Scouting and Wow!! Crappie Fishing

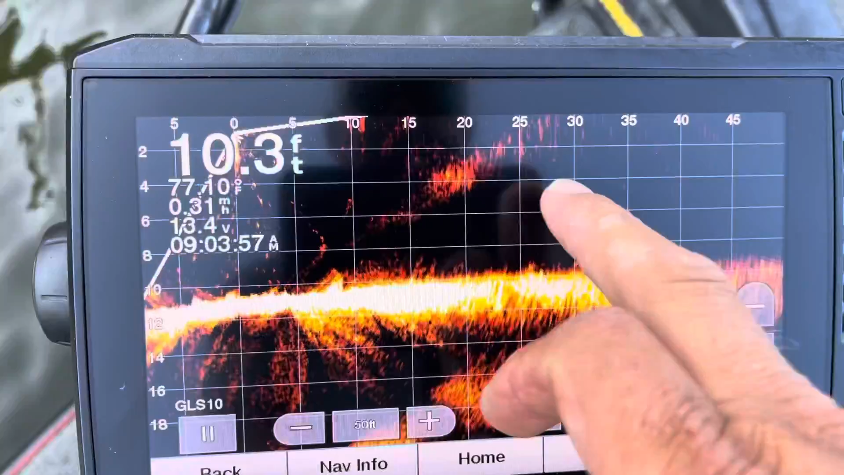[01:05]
On screen: depth 10.3 ft, speed 0.31 mph
You see this is just static there, but when I scan around here, look at that.
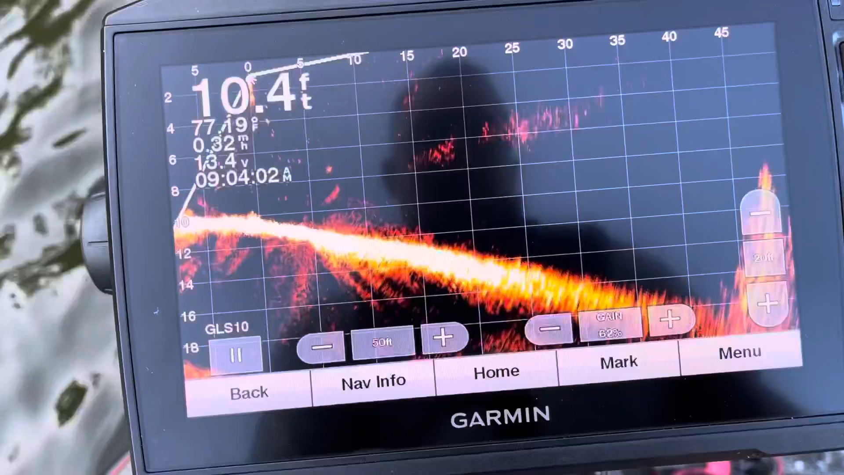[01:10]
On screen: depth 10.4 ft
See that big old brush pile right there?
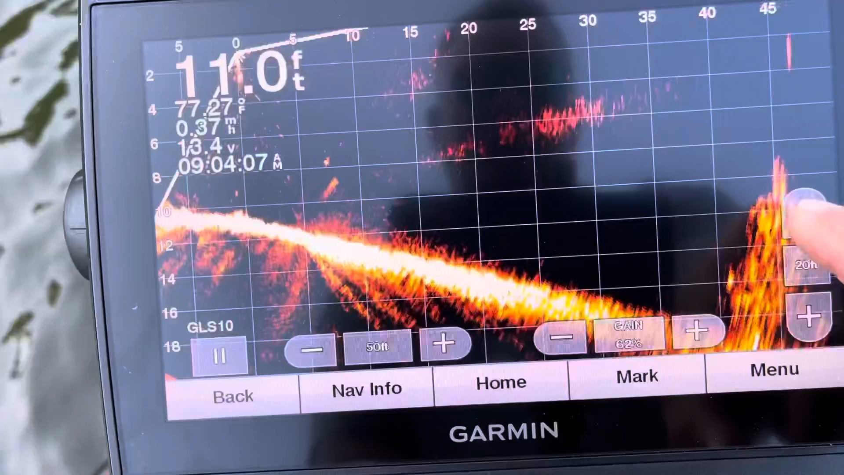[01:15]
On screen: depth 11.0 ft, water 77.27°F
So you can't really see, but there's fish just stacked in that brush pile. So
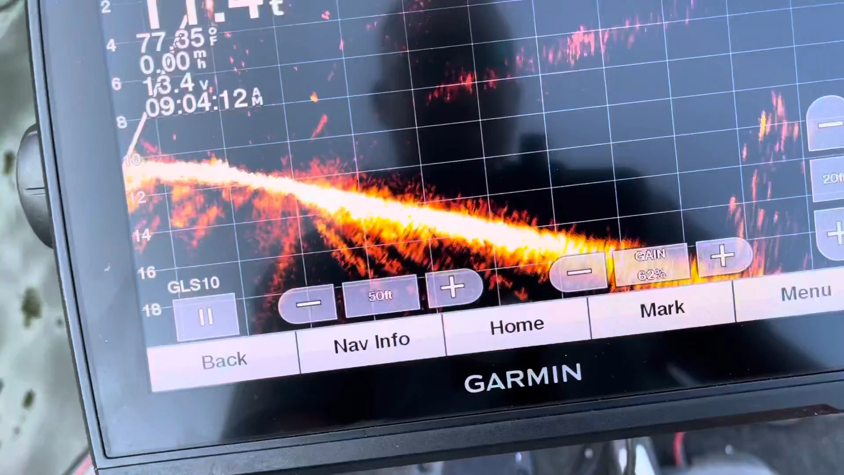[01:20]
On screen: water 77.85°F
there's another one to the side. See, there's a smaller one.
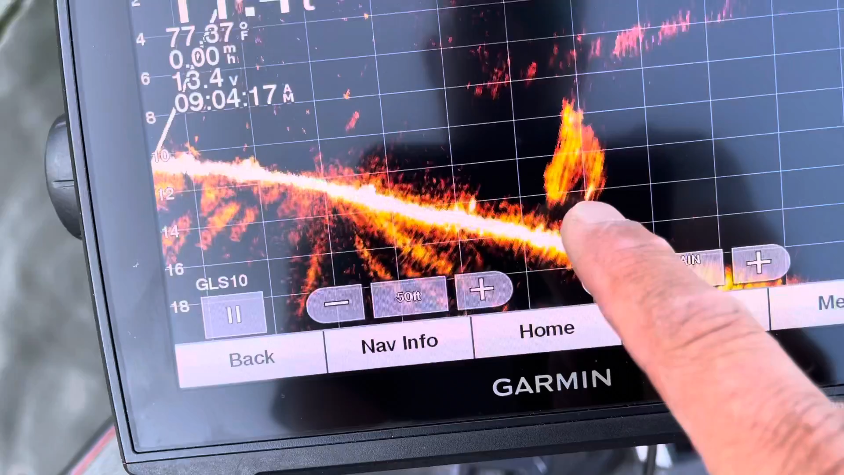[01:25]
On screen: water 77.37°F
Look at that one. I mean, that joker looks like a Christmas tree, man.
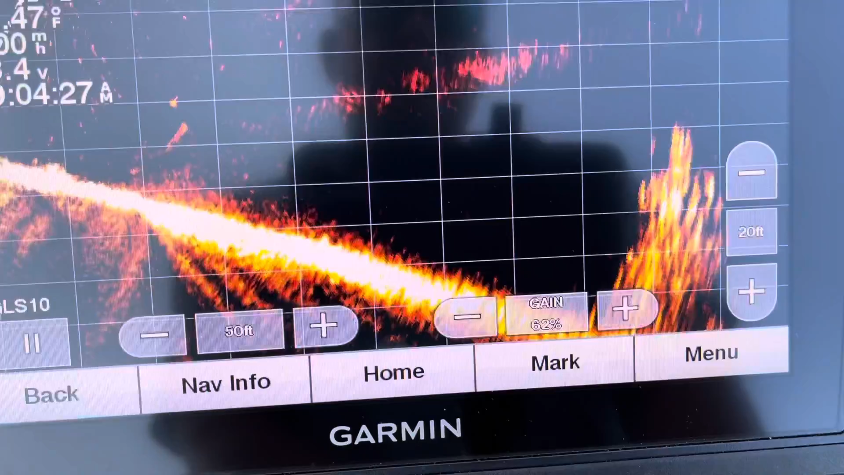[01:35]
About 40 feet out in front of me.
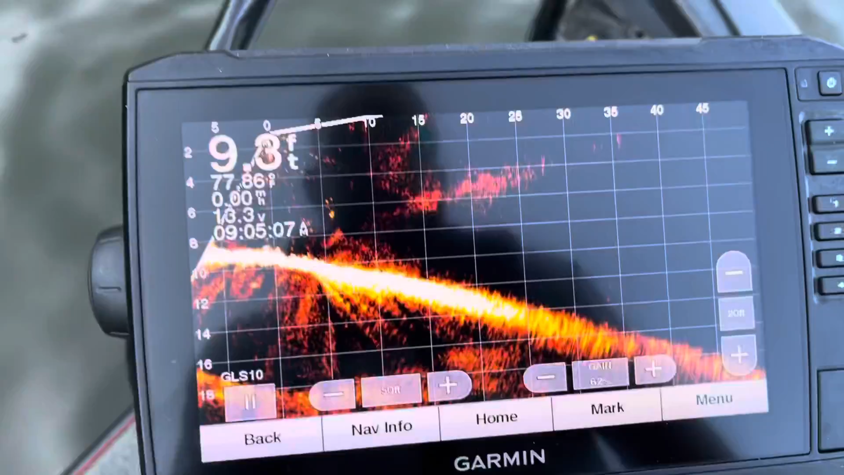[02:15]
That's nuts. See, I grab marked it there too.
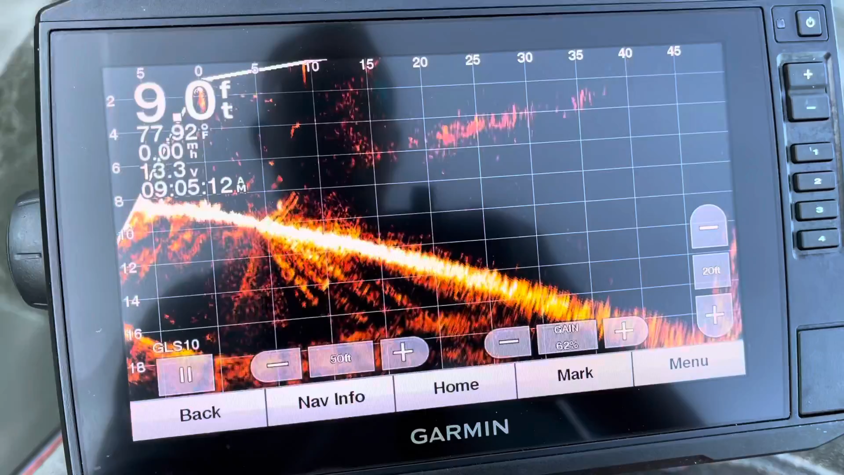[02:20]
On screen: depth 9.0 ft, water 77.92°F
But you see it there coming back up.
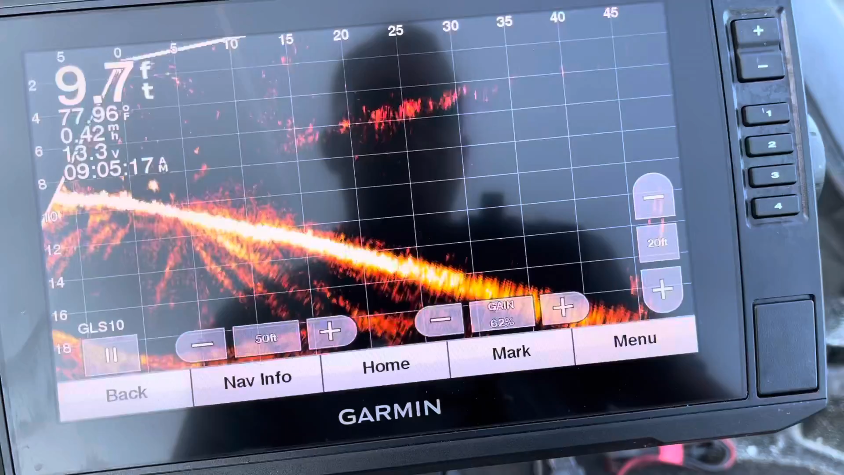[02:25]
On screen: depth 9.7 ft, water 77.96°F
See them, see the fish around it.
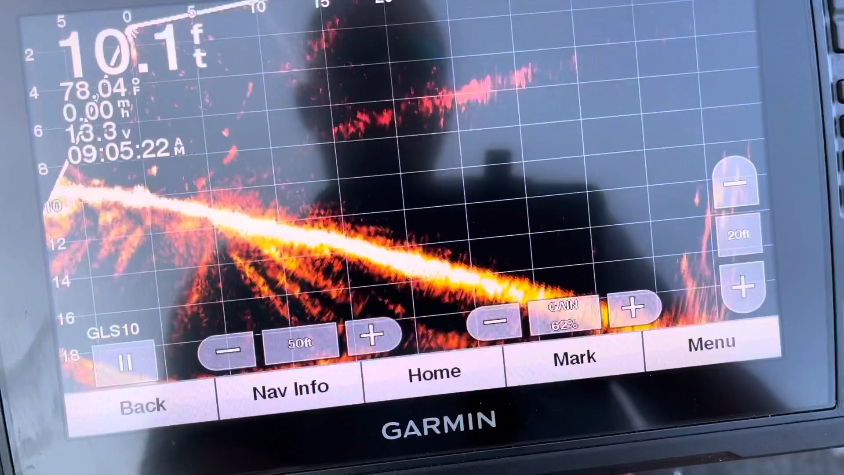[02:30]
On screen: depth 10.1 ft, water 78.04°F
It's just out in front of me a little bit.
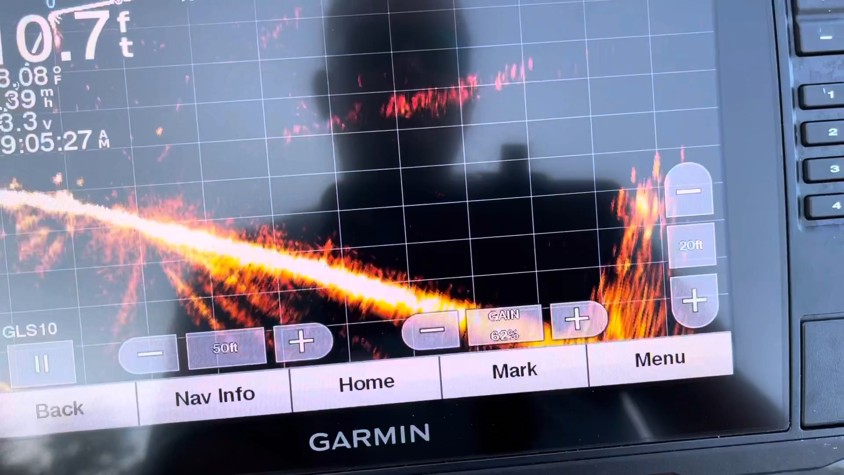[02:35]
It's crazy, dude. Crazy.
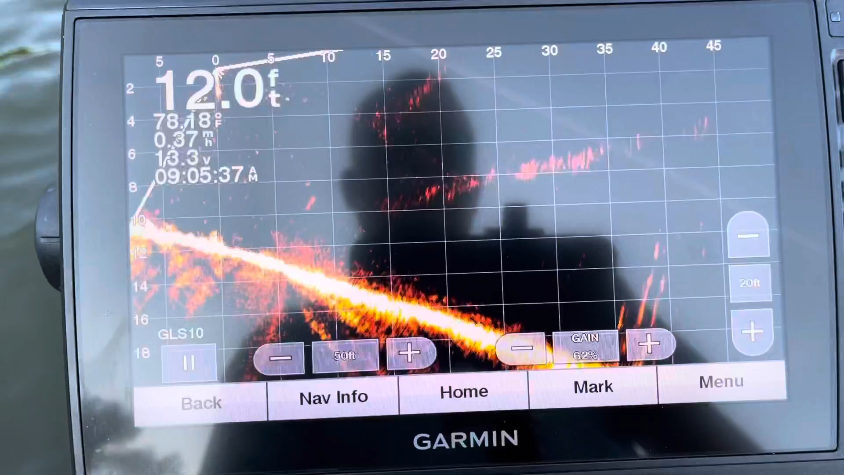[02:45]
On screen: depth 12.0 ft
You see what's waiting on us.